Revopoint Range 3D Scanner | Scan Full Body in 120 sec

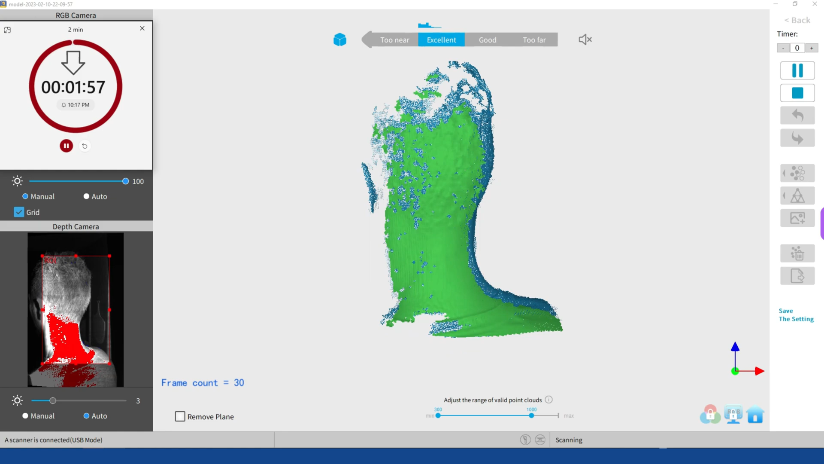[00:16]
test using RevoPoint range 3d scanner to scan a full body in two minutes in body mode
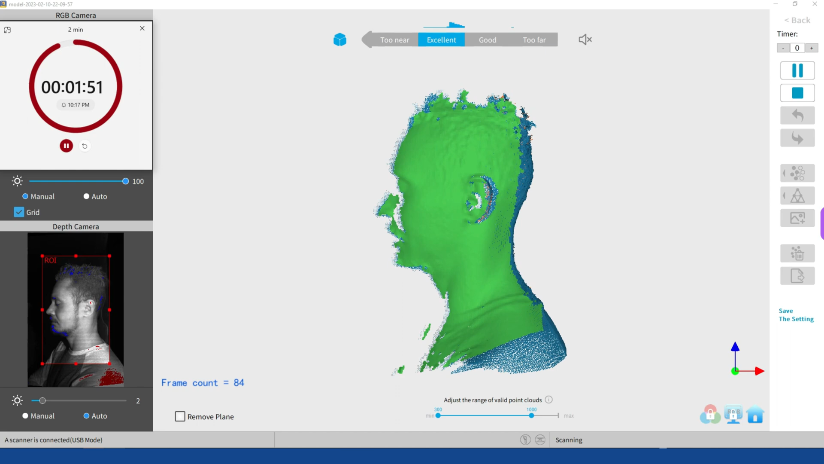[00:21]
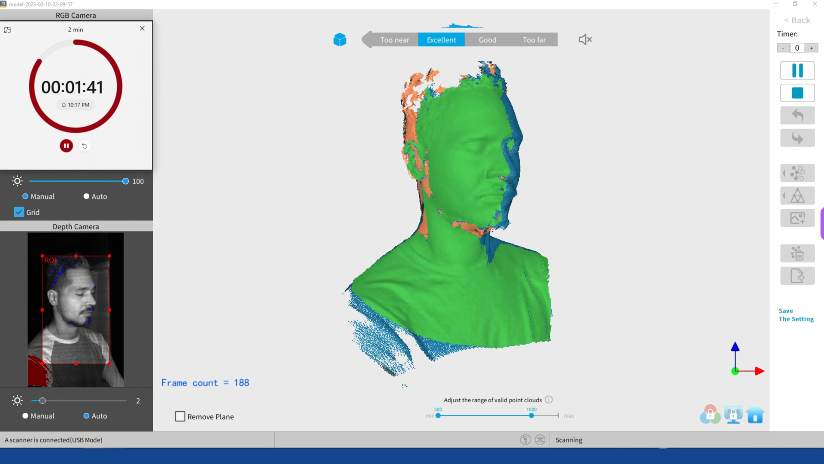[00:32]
the process is actually the same as with POP2 nothing new regarding the workflow here however it is much smoother and the tracking is on point due to large fov that range offers
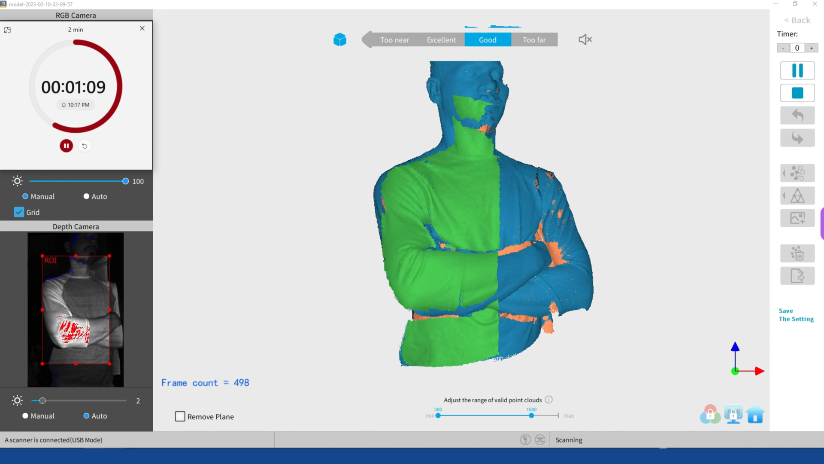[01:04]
my dear husband is our lucky model today he is standing on the RevoPoint new large turntable the
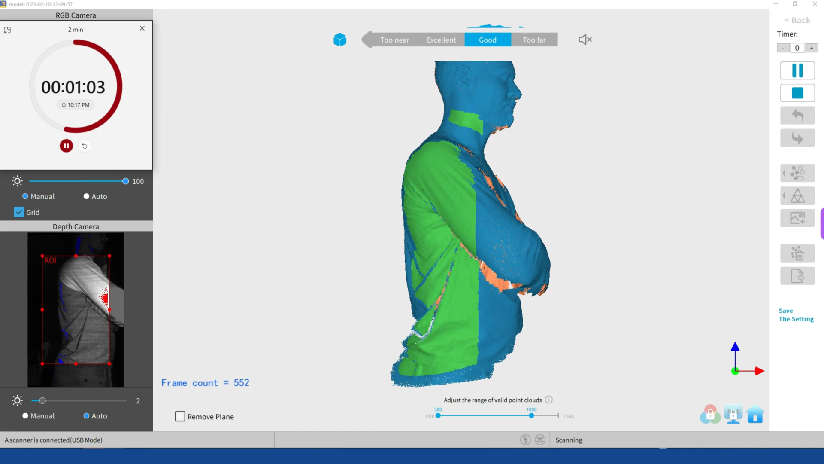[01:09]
speed of the turntable is 35 seconds per 360 degrees rotation the slowest speed
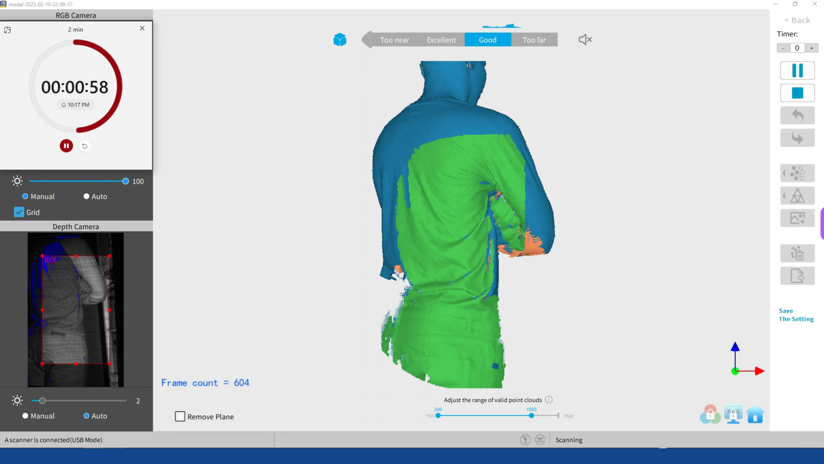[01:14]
is 90 seconds per 360 degree rotation
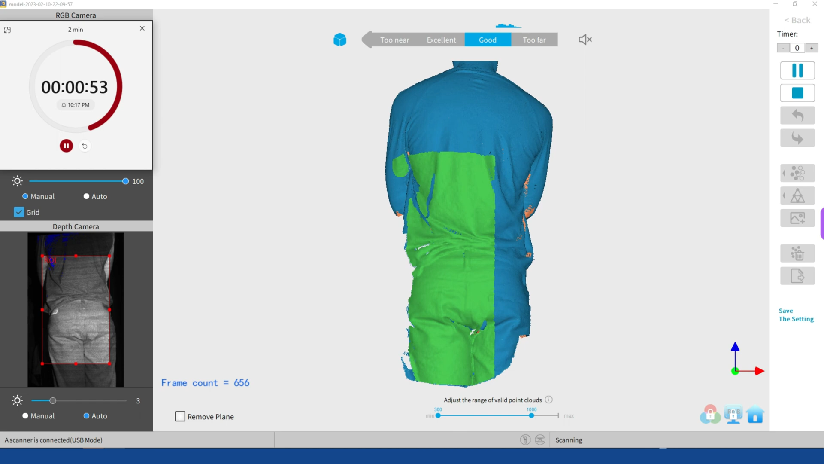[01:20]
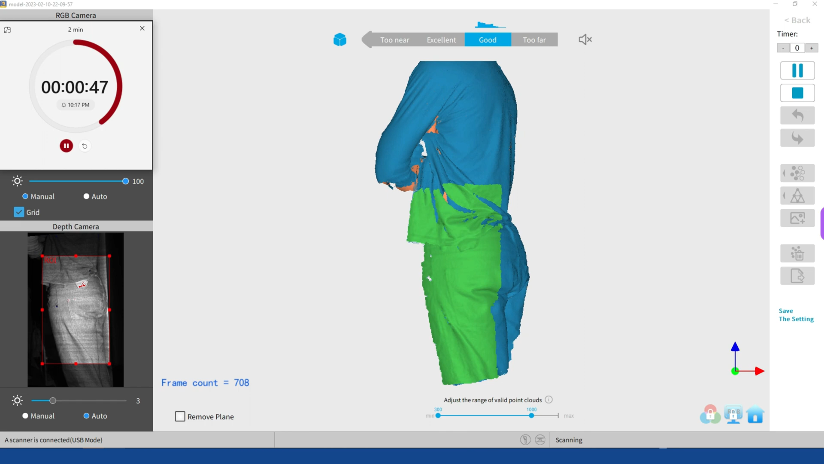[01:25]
as you see I slowly moving down each time I captured the 360 degrees rotation my model today
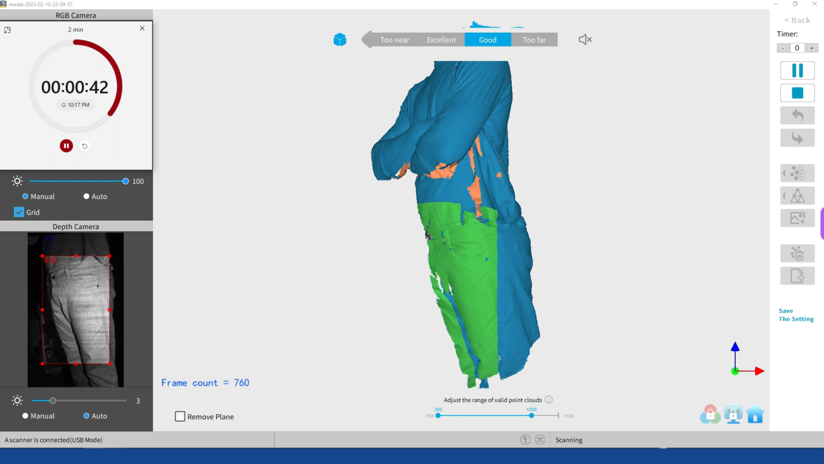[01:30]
is 2 meters 6.3 feet so I have four sections to scan this means for full rotations need to be scanned
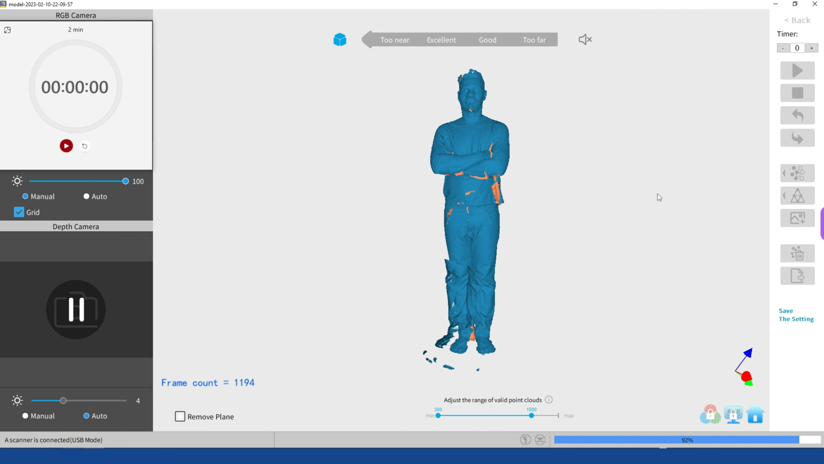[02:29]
The fusing is now complete, I am going to mesh the point cloud.
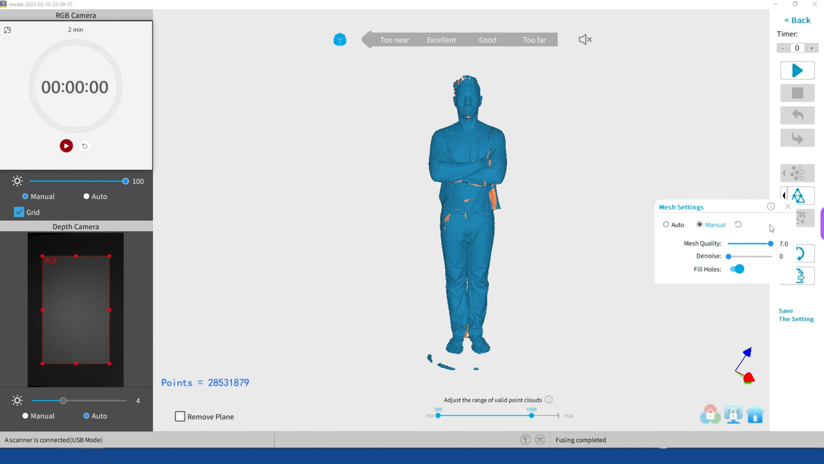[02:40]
I am using the meshing level at 7, since this is a huge model. I am not using denoiser, but I set the closing holes on, in case I miss some areas.